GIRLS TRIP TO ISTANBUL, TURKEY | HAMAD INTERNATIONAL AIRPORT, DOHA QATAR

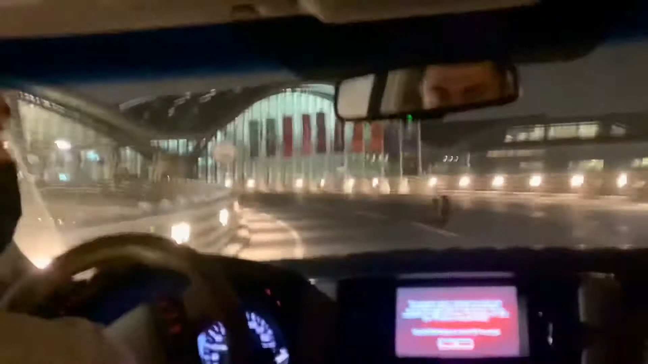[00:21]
limousine parking. Ah, okay, so I should not go that one. I should go left.